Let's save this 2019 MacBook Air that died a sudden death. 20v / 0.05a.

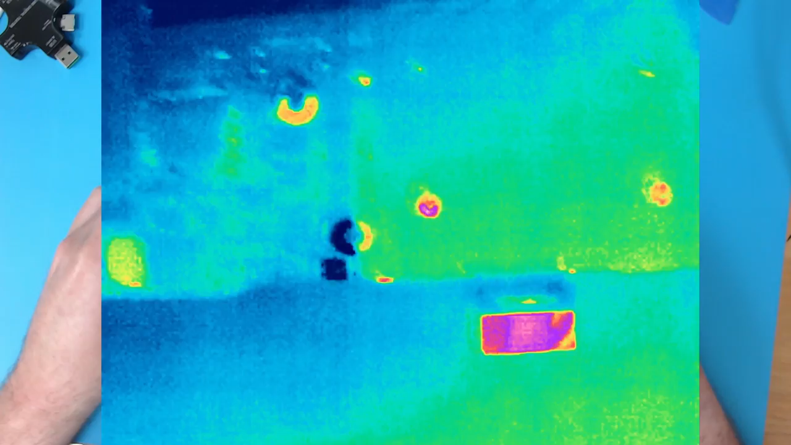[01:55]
So what I like to do especially on an issue like this is I'll plug it in,
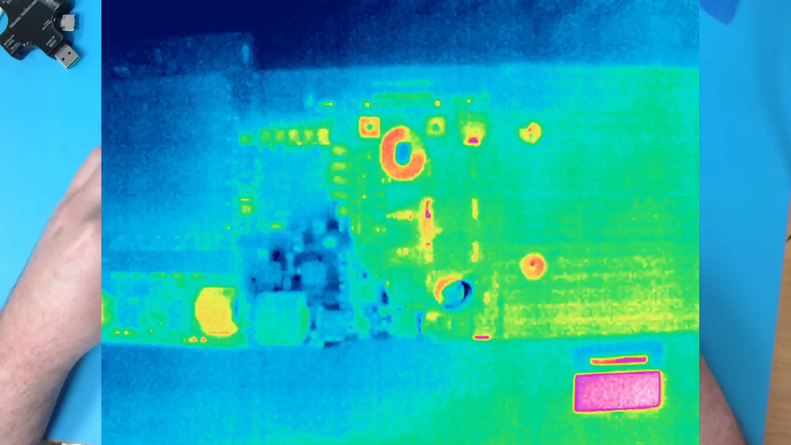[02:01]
I'm going to wait until I see stuff getting hot and then unplug it and move on.
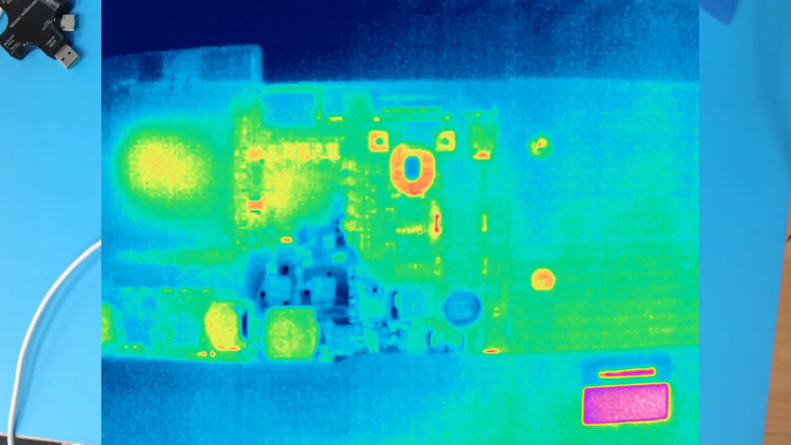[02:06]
So see we have some heat from our T2 and our PMIC. Now this is not totally in focus so I'm going to focus it the best that I can.
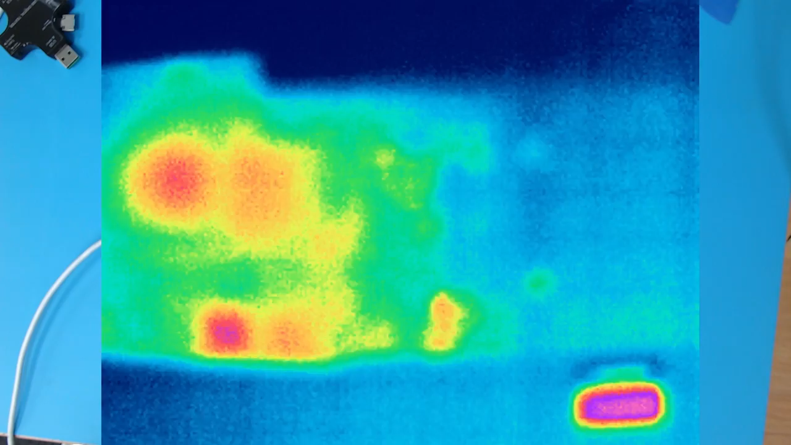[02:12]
There we go, that is normal PMIC boot up. I could go in for a high resolution look too but again I'm not seeing anything abnormal right here. We see some emissivity differences which is normal like that. We could just, yeah. Sometimes if you're confused if something is an actual fault or just emissivity you could actually defocus it a little bit but it looks fine.
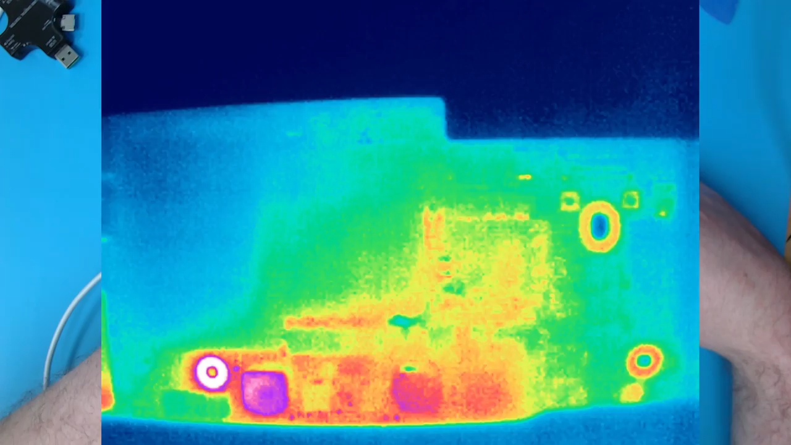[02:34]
Let's go ahead and have a look at our PMIC. I'm going to unplug it and plug it back in. Let's have a look at this. Now when your board is cold and there's no obvious hot spots the camera will pick up on
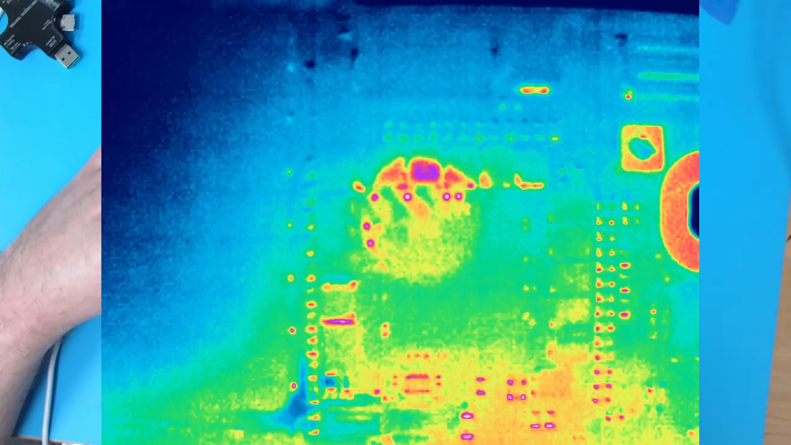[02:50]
the strongest signal that it sees which is often a reflection of its own lens. So imaging a cold board can be a little bit difficult. We see normal PMIC functions right there.
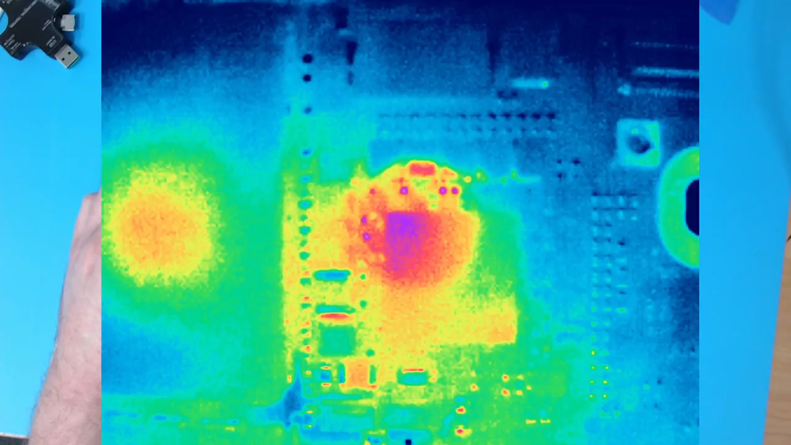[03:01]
Our T2 is getting warm while the PMIC is entering its boot up sequence. So our T2 is at least trying to do some normal functions there.
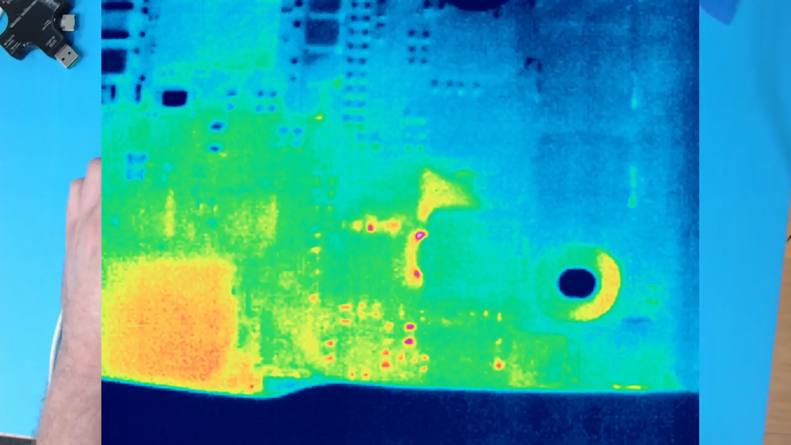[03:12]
But otherwise this side of the board looks normal. Moving on to this side.
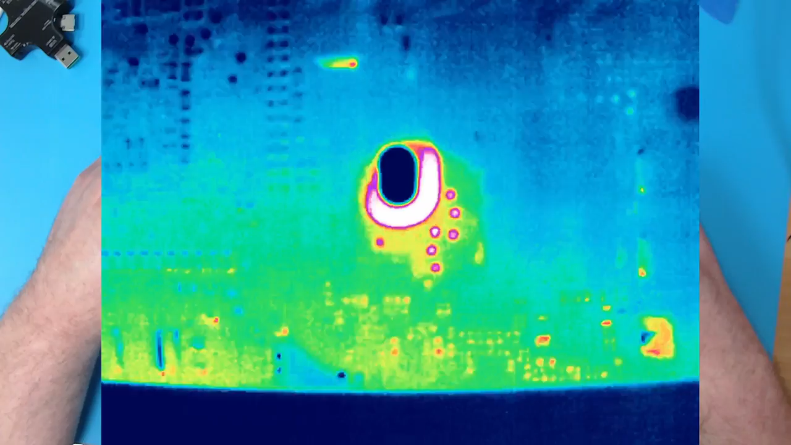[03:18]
So let's just go right around this, the back side of the T2 area type area right around here.
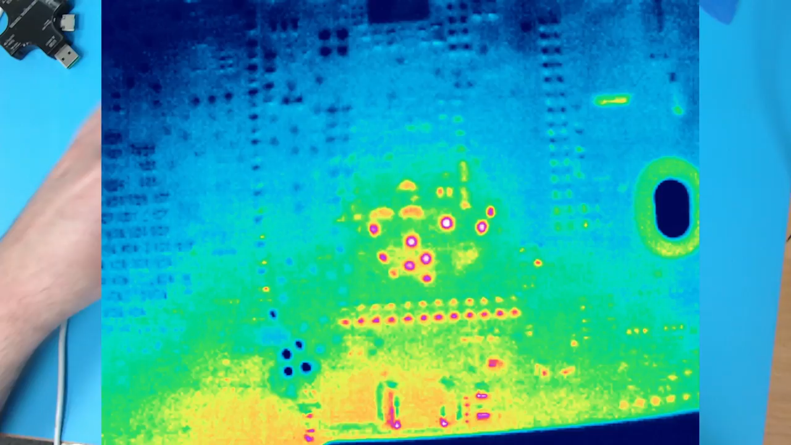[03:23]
Let's see if we see anything. I'm going to plug it in. We're going to wait and see.
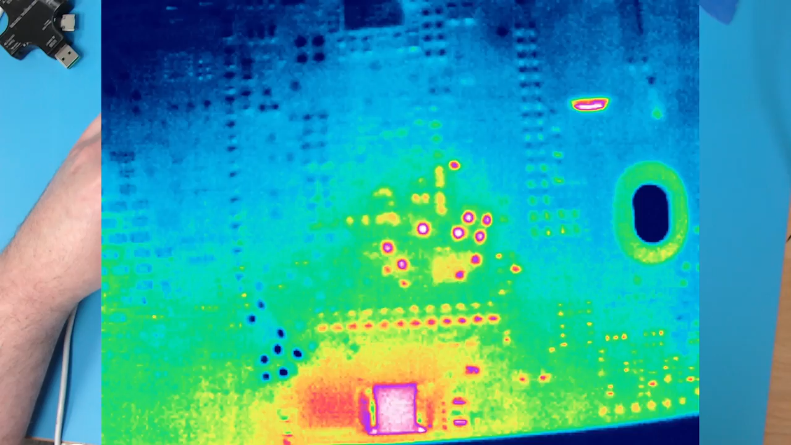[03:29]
Alright I have a coil getting warm there. That's probably normal. That's what coils do.
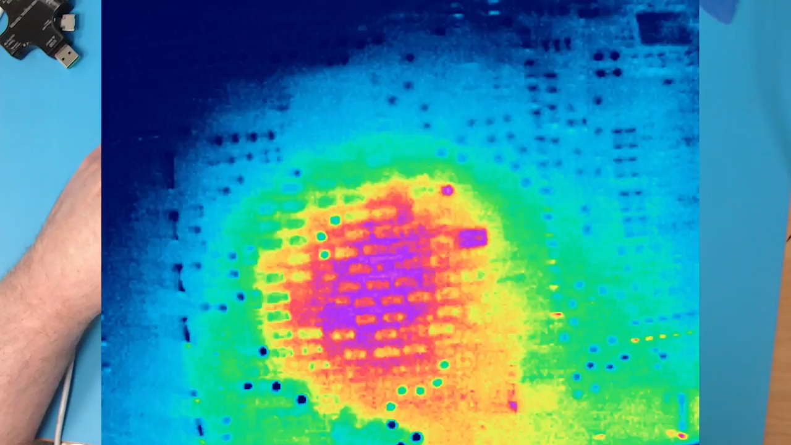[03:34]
Hot on the other side of the T2. That's normal. I mean our T2 is a processor and it is doing its job.
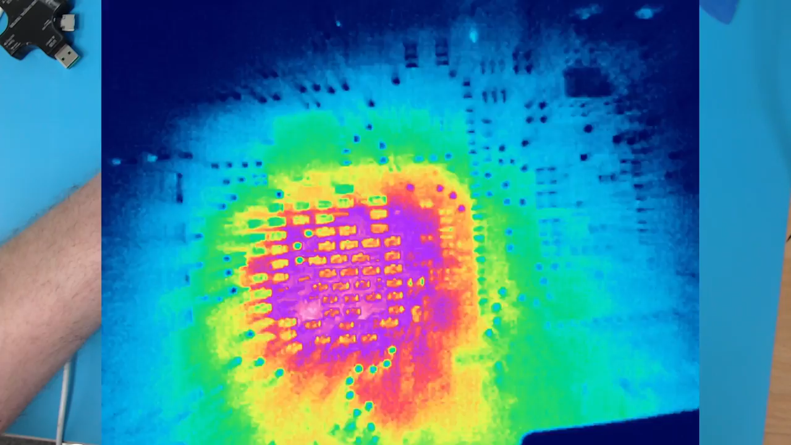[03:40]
I'm going to zoom back out to see if we see anything out of the norm. So we do have that big hot spot.
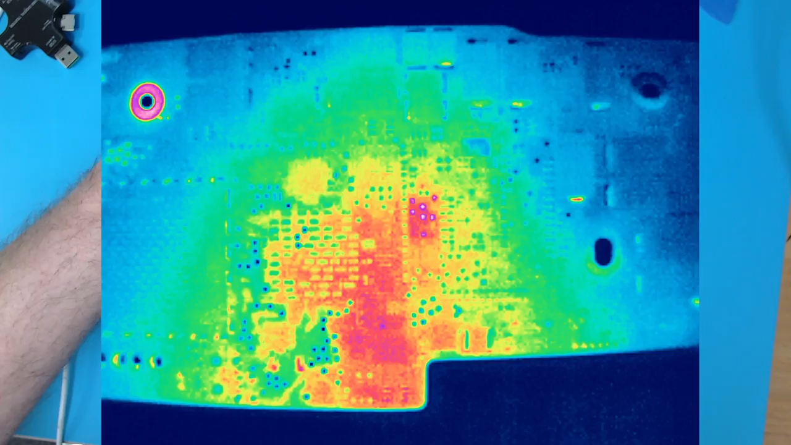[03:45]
That's all from the T2. But again that's normal. Move a few little, okay that's something, maybe something right there. See so notice how there's a shininess right here, moving in and it goes away. Same with the shield here, okay.
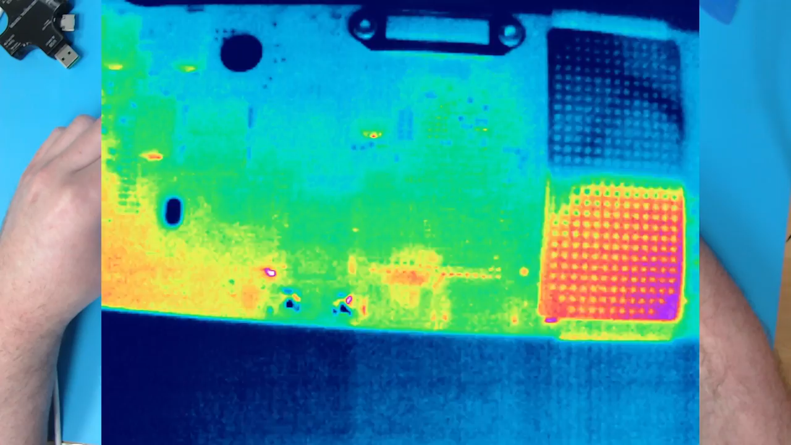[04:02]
That's something to determine, you need to differentiate between actual emasivity problems like this where it's just the shiny shield reflecting infrared radiation from around the room. Or if you have an actual hot spot.
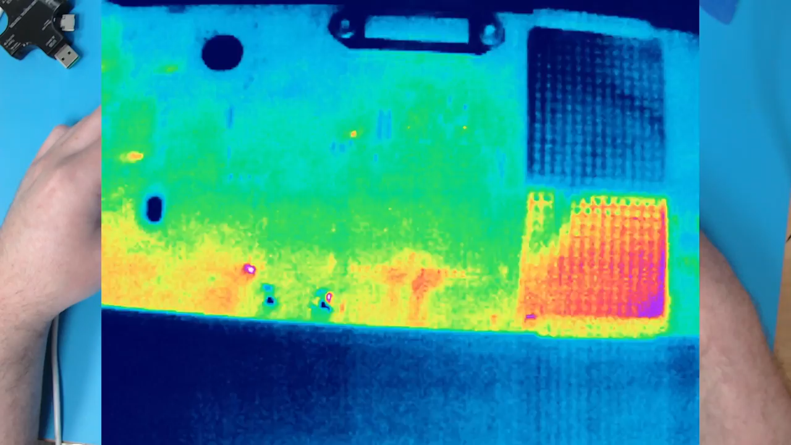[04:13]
So see here I have some hot spots right here that are actually a capacitor. I'll just point to them right here with my finger, okay.
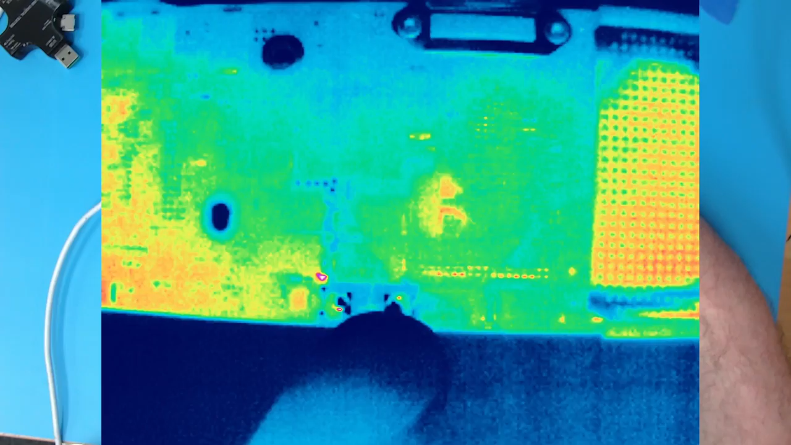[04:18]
My fingers actually, my fingertips are really cold. But you see that it looks like a hot spot but it's not.
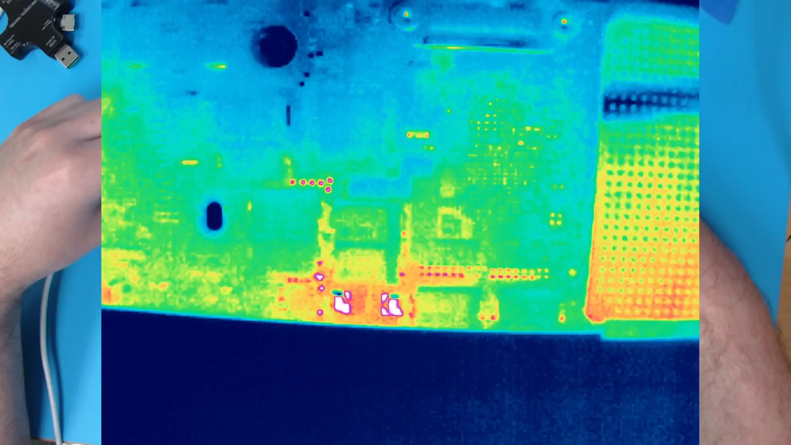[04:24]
But right next to it we have something else that looks hot.
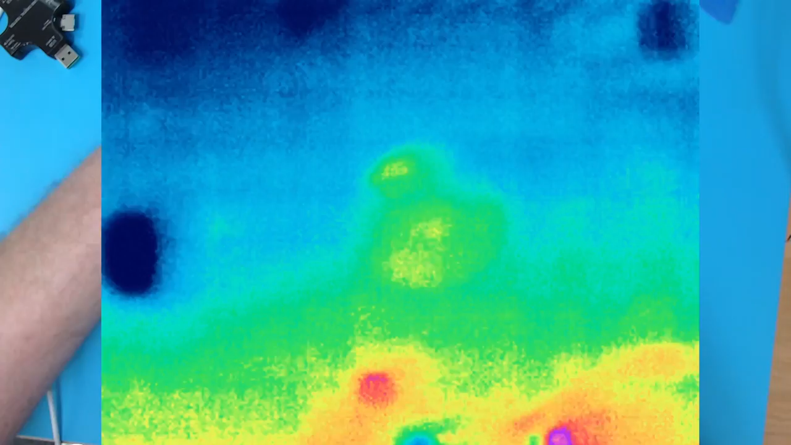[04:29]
So we have a potential area of interest right here, okay. So it looks like, okay so I'm going to zoom all the way in.
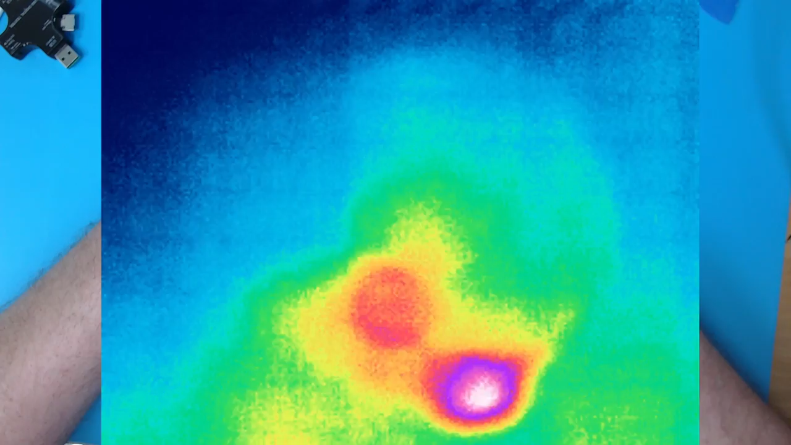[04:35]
We're going to go pretty close, as close as we can get.
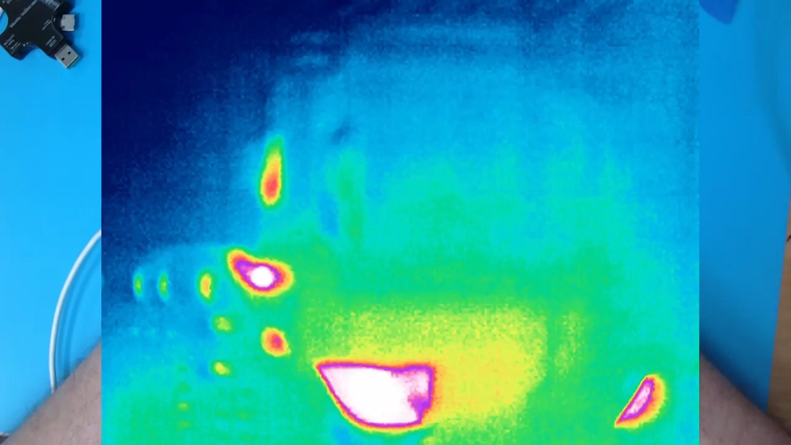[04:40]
All right so I have a resistor or a capacitor,
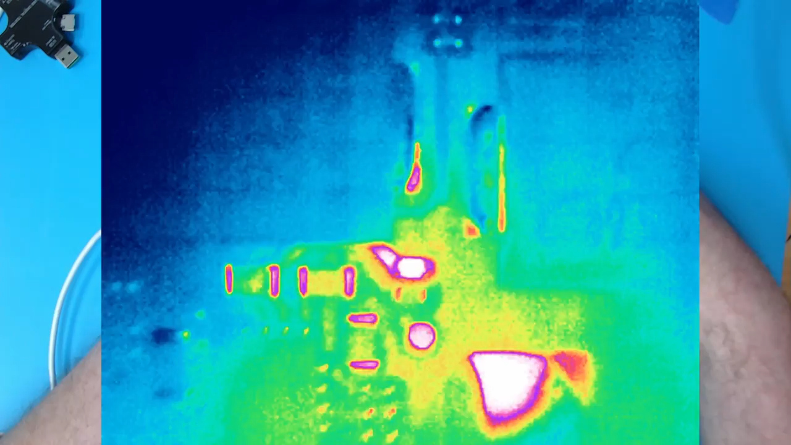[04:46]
something right there is getting hot and that heat is actually flowing into the trace right next to it. I'm going to unplug it, look at that. So as soon as we remove voltage it goes away. I'm going to plug it back in, give it a minute, give it a minute, look at that.
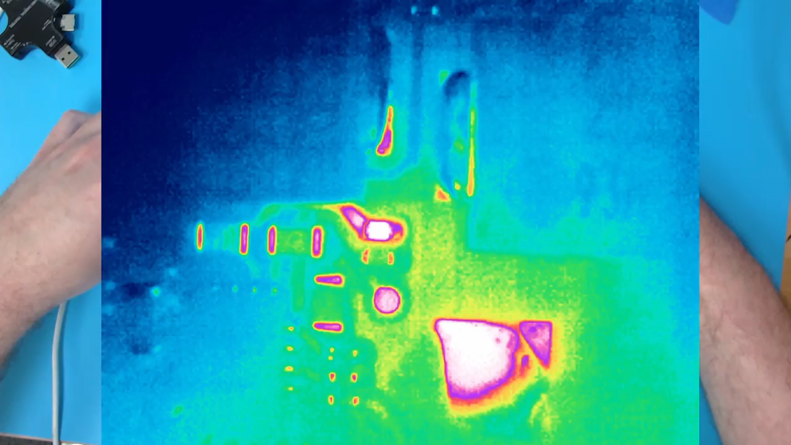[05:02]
Interesting, you could actually see the heat just flow like that. All right, what actually is this? I don't know.
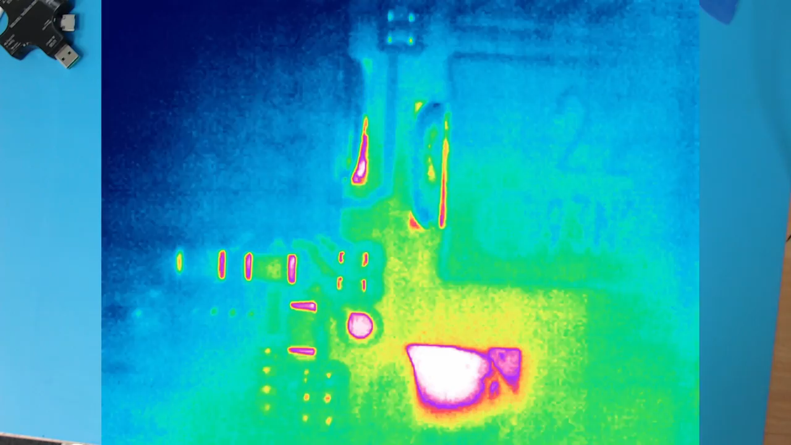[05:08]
But let's zoom out and let's see what we have right here.
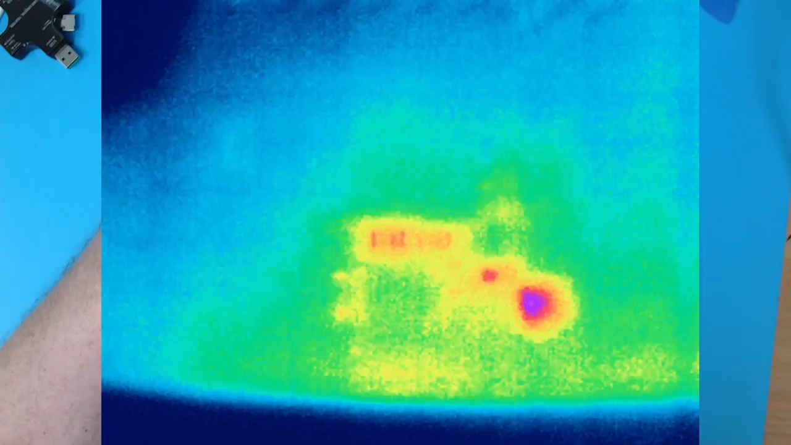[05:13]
So it looks like we're going to have, come on go and focus, we have a chip, a couple components and then that looks like a resistor based on how it looks on here.
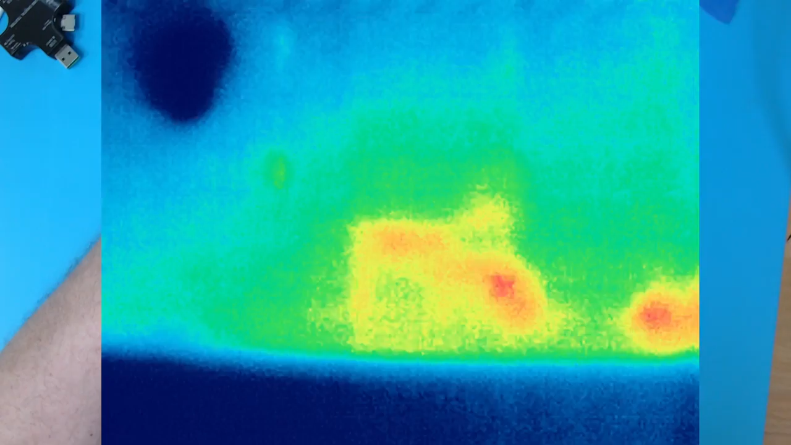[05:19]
But I'm going to switch over to microscope and we're going to have a look because microscope
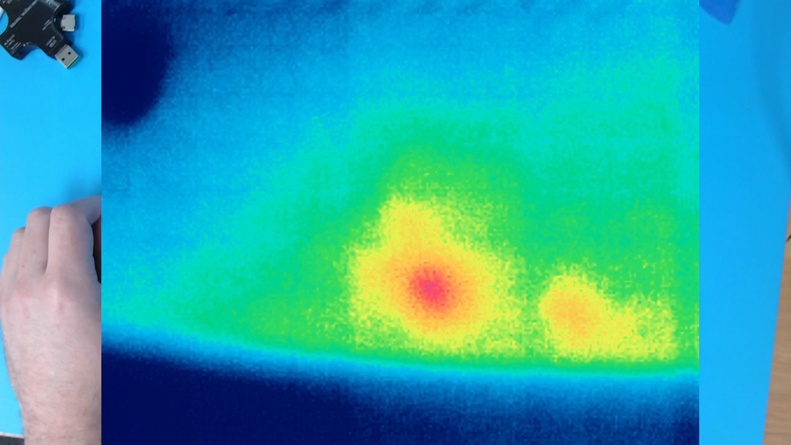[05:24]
is obviously going to be more accurate than just looking and guessing at what something is via the thermal camera.